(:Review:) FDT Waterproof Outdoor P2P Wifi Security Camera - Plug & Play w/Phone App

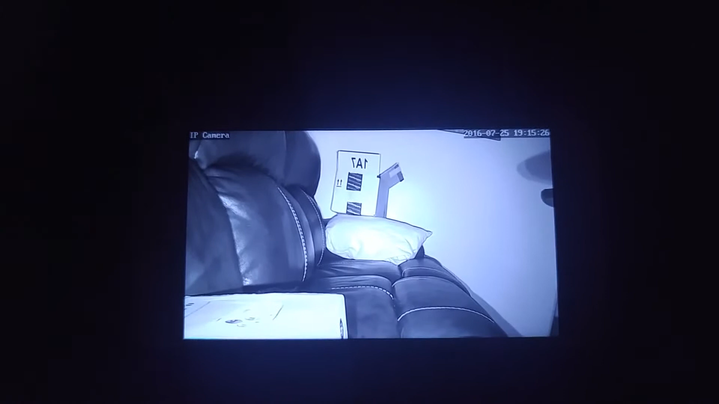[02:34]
It's actually clearer than it was in normal color mode. So it's got a nice outdoor night vision mode with those special IR blasters there.